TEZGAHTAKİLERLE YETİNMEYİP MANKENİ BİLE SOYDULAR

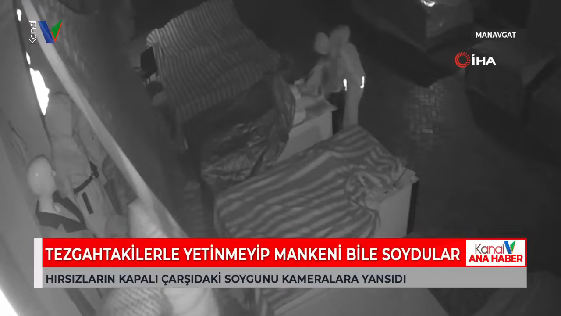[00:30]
Antalya'nın Manavgat ilçesinde kapalı çarşının güvenlik kameraları bir hırsızlığı değil adeta bir talanı anbean kaydetti. Aşağı Pazarcı mahallesinde bulunan çarşıya dadanan küçük yaştaki hırsızlar, iş yerinin önünde üzeri brandayla kapatılan tezgahlarda bulunan kıyafetleri adeta talan etti. Tezgahların üzerindeki kıyafetlerle yetinmeyen hırsızlar, mankenlerin üzerindeki kıyafetleri bile çıkartarak çaldı. İki yıldır sık sık hırsızlık olaylarının yaşandığı kapalı çarşıda sabah dükkanlarını açmaya gelen esnaf, iş yerlerinin önündeki üzerleri brandayla kapatılmış tezgahların yağmalanmış olduğunu görünce hemen polise haber verdi.